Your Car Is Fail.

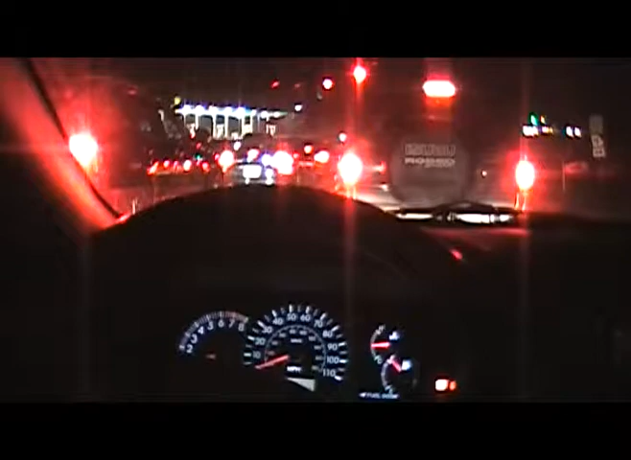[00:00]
What kind of fucking clown puts red lights around their exhaust pipe? That one. That one.